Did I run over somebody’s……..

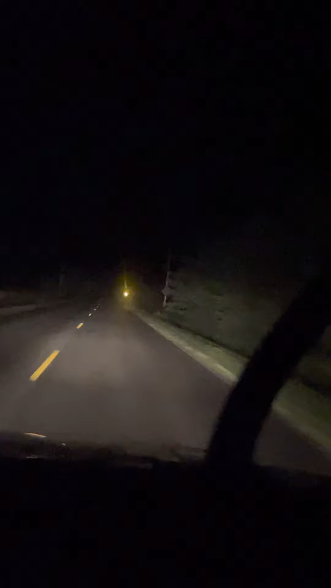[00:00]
What's up, Rick? What's that? You see that? Look at the shadow, friggin' animal, the shadow person, huh? Holy crap!